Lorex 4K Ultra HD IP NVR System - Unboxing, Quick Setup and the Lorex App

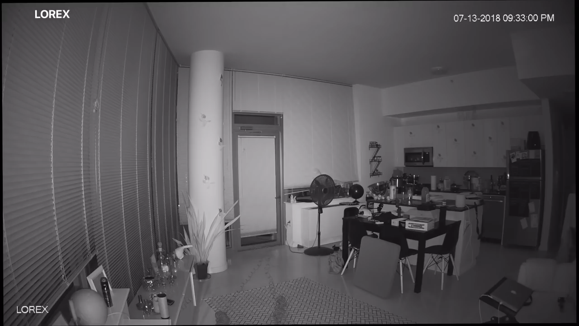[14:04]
Like you can tell from the iPhone what is visible and what is not, and look how Lorex is performing.
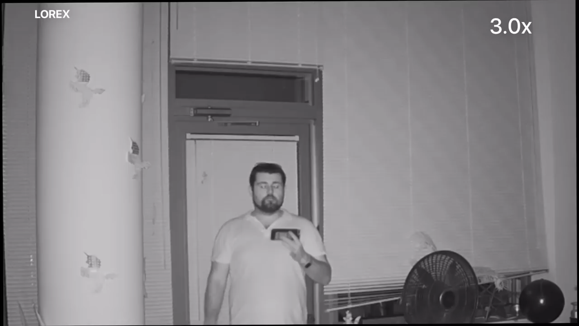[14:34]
Yes, I mean, people can easily recognize me with this. Look, I'm looking to the side. Yep, these are really enough pictures to identify people. And let me go ahead and get closer to the camera.
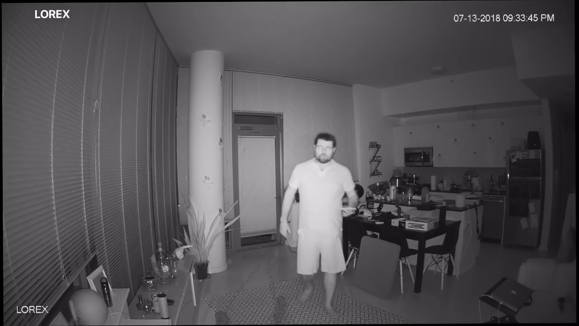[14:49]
closer I get, maybe I will gain some visibility over the iPhone 6 as well,